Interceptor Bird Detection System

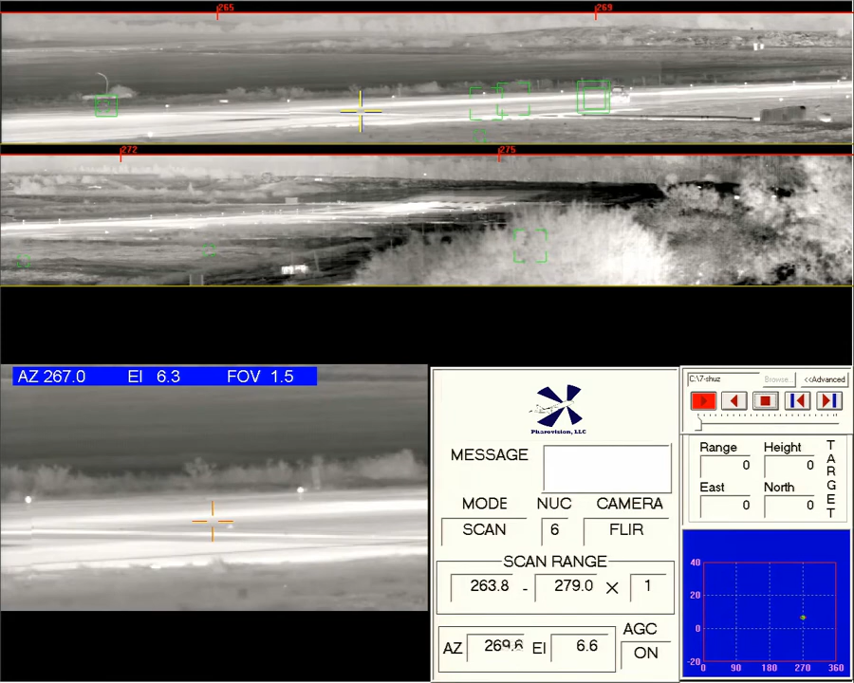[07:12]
Here, interceptor is set up to scan a particular portion of the airfield. Not only does it detect birds and small mammals, it detects a vehicle intruding onto the runway.
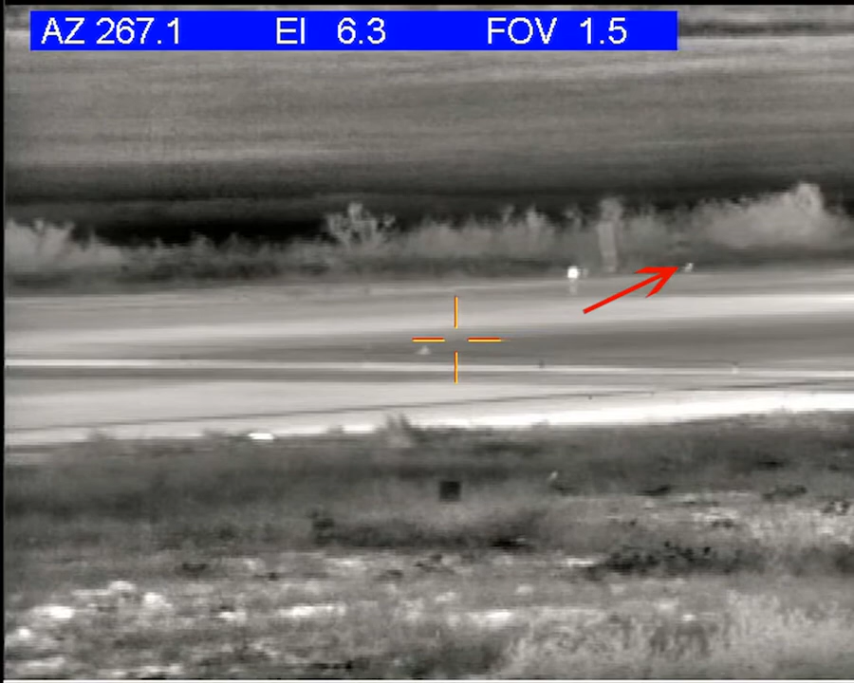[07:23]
Here, we can see a small rabbit moving along the shoulder of the runway. But if we look closer, we can actually see FOD sitting in the middle of the runway.
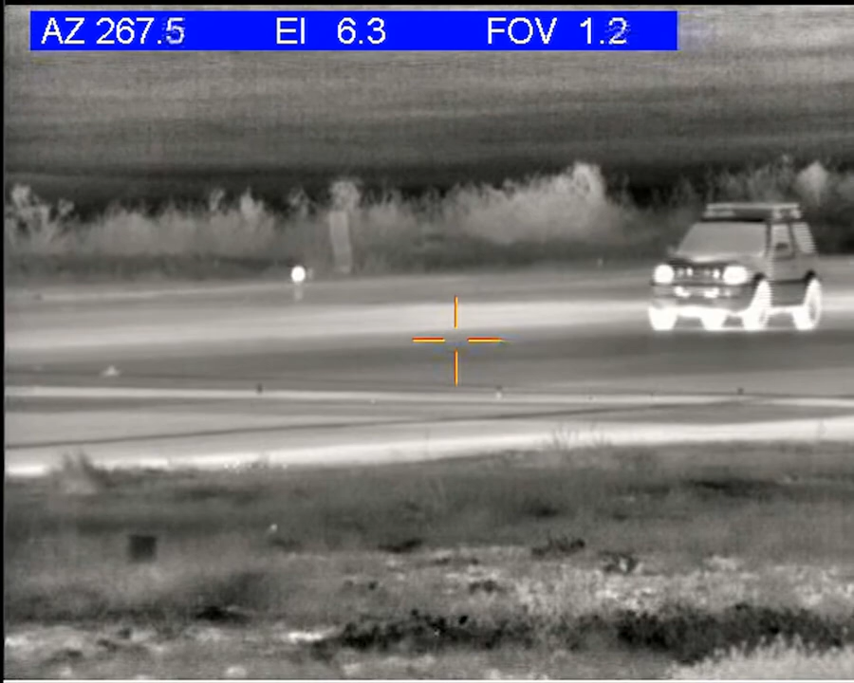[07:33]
Then, finally, the vehicle.
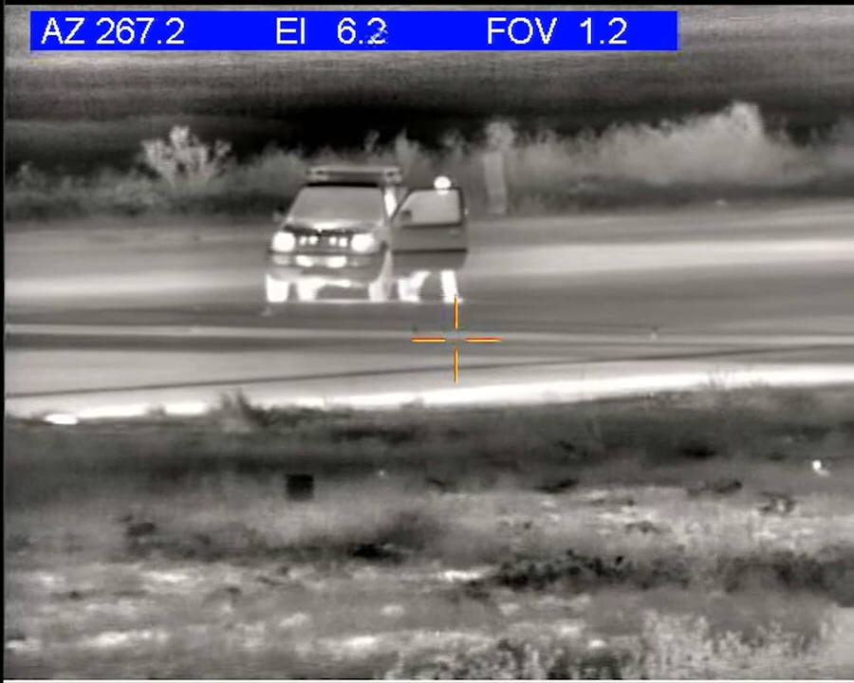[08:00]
Another image of the rabbit coming back down the runway. And two other birds hiding in the vegetation.